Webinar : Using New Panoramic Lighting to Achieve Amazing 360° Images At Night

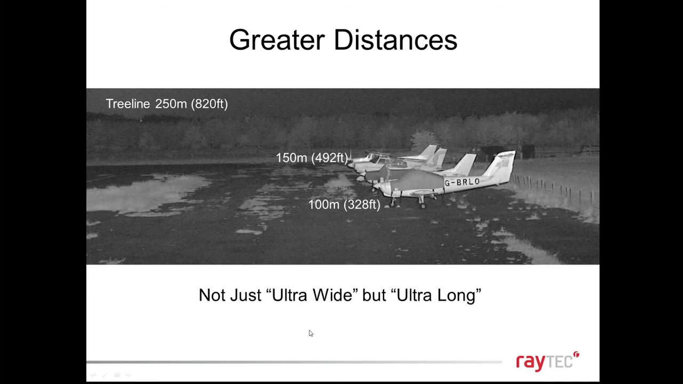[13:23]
we would say is acceptable so the light level would drop so we don't quote that distance we quote this area but that shows you what's possible here so not just ultra wide but ultra long which translates to huge areas covered I do see it empowers
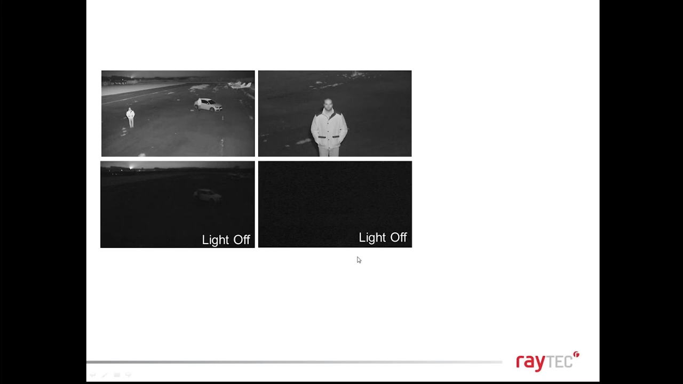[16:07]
front lights on and off the guy on the car the other way so the whole scene where